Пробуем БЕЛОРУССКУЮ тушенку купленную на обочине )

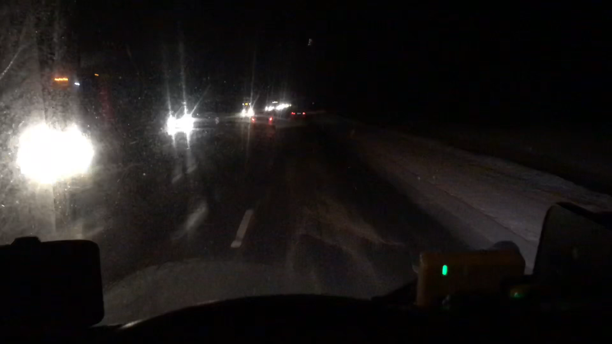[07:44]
Постараемся, не знаю. Ну, посыпано, но толку-то посыпано. Если бы солнышко было, чтобы реагенты-то заработали. Соль и вся фигня. Какой-то эффект все равно есть. Ну, не знаю, мы не летим.
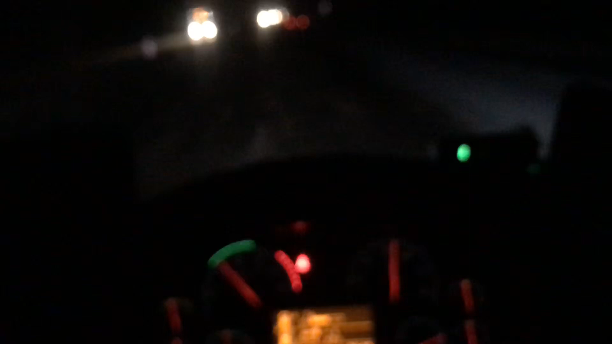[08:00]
Что-то качество. Все, вот так. Да хрен-то. Ладно, поехали. У нас еще и ветер поднялся. Короче, такие переметы. Ну, время полдвенадцатого. То есть еще нам где-то минута, наверное, 15-20. И в начале платки встанем. Ну, все. Зачуем и завтра уже стартуем.